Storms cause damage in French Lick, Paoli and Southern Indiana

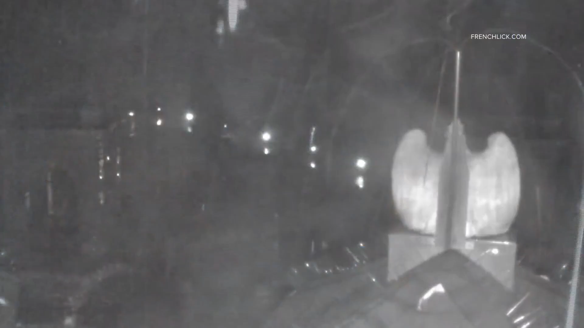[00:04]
know right now parts of southern indiana are cleaning up because we had storms overnight before we see what's happening outside right now let's show you this video from a webcam this was at the west baden springs hotel in french lick this was around the time that that storm rolled through the national weather service out of louisville reporting damage in the paoli area including in the town